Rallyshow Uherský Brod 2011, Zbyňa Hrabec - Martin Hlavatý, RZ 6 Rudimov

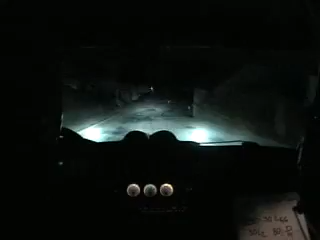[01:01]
Jo, zpomal si to. Váže pravá jedna, váže horizon full, 50, další horizon full, 100. Váže pravá, eee, pičo, nevím, zpomal, jo, neřeš, tady, pravá 4, 5, neřeš. Jo, já si to pamatuju. Váže levá 4, kolem zdi. Váže horizon full, 30, horizon full, 300. Zadu pravá 3, váže levá 1, brzda 50, levá 2, úzka.